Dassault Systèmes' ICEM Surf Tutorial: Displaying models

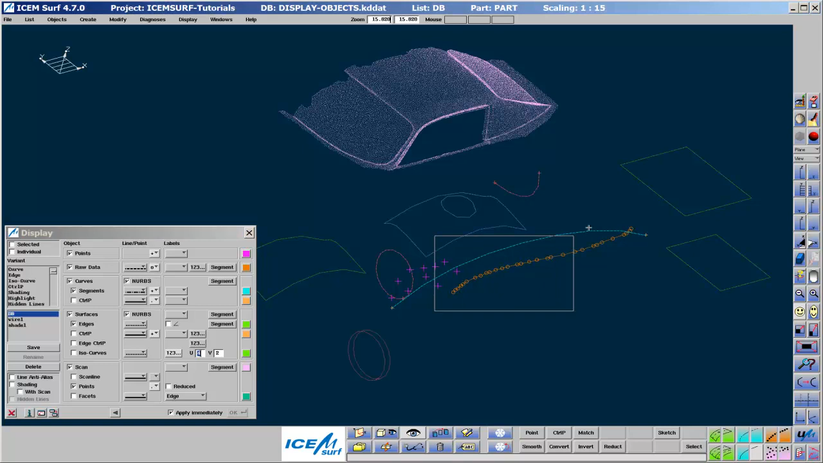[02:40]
In the line point column, we can change the line style in the first pull down and the point style in the second pull down. The displayed raw data points represent the actual XYZ values of the raw data.
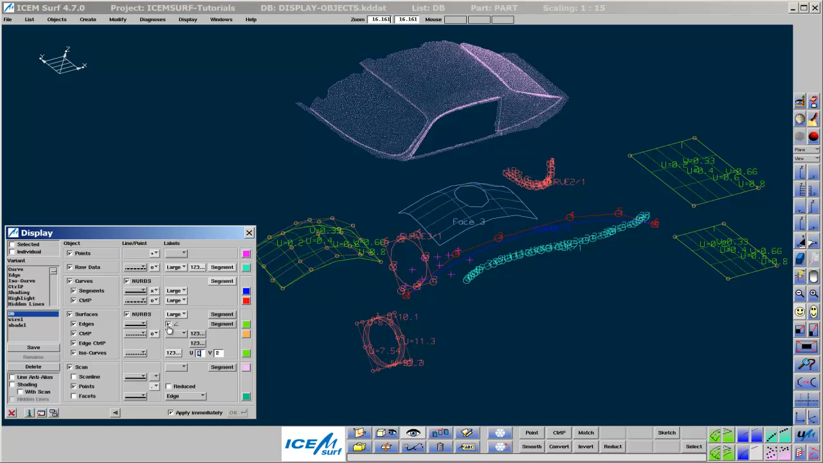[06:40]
The little angle symbol, when ticked on, shows the U-direction of patches. You can think of the graphic on the patch as a half arrowhead pointing in the U-direction.
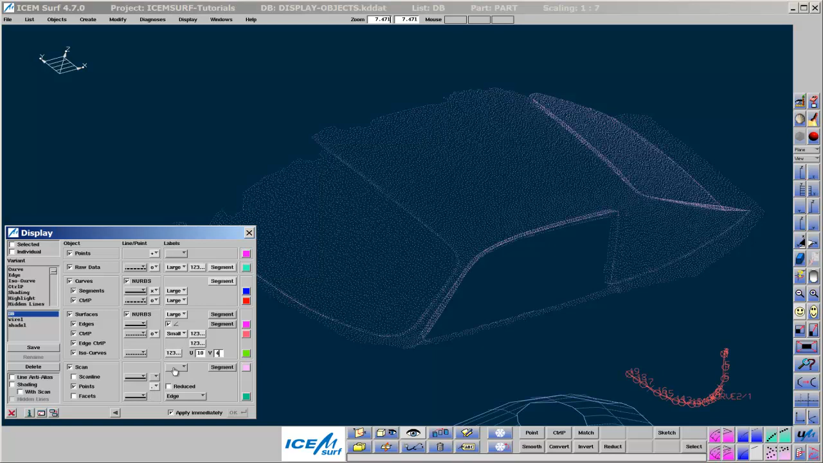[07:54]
Facets refers to the triangular facets of the scan. In the Line Point column, we can control the display of scan lines and points. In the Labels column, we can switch labels on to show the scan set and number information. Reduced is very useful, as it means that the points displayed are less dense, so that the graphics area is less cluttered.
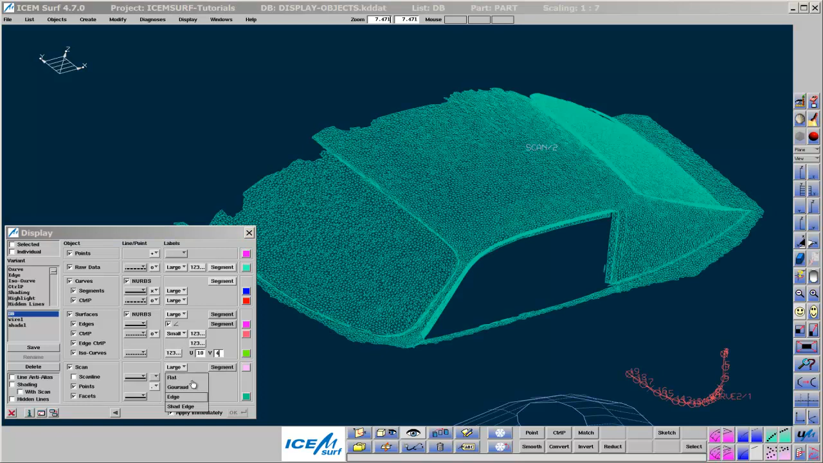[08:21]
Flat shows the facets as flat shaded triangles. Gouro blends the triangles. Perhaps surprisingly, Gouro is graphically less demanding than flat.
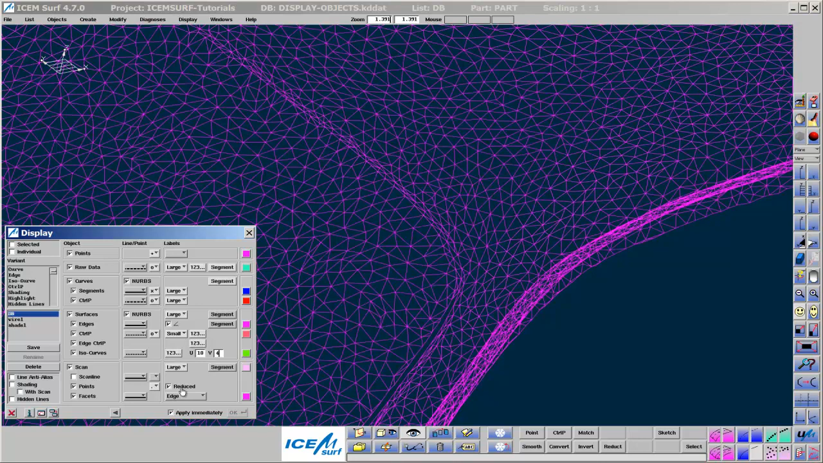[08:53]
Anti-aliasing is a way of smoothing the display of curves by adjusting the intensity of individual pixels.
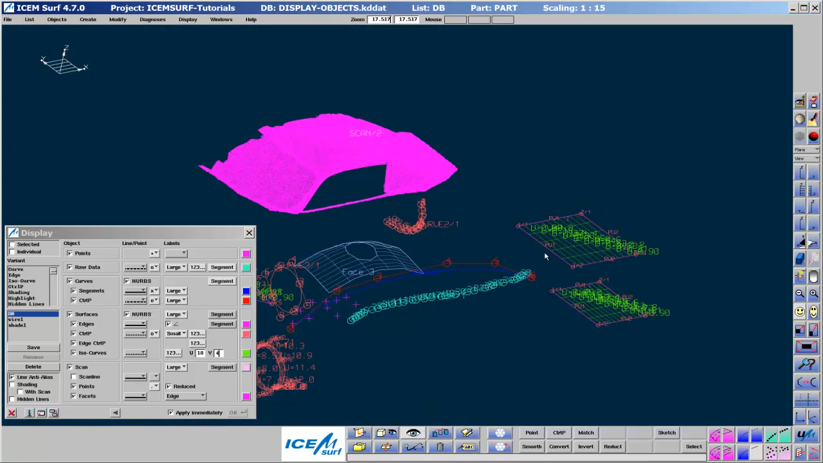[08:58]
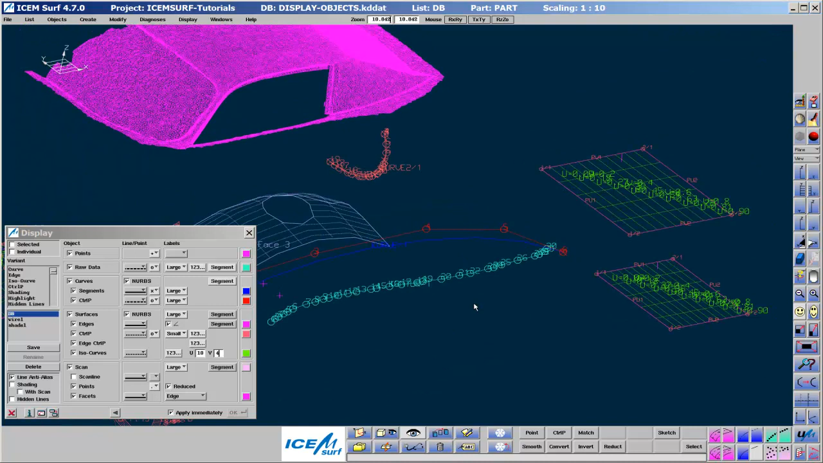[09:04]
Shading switches surface shading on and off. Hidden line, which is only available when shading is on, results in a wireframe display of the surfaces, but hides any edges which will be obscured in reality.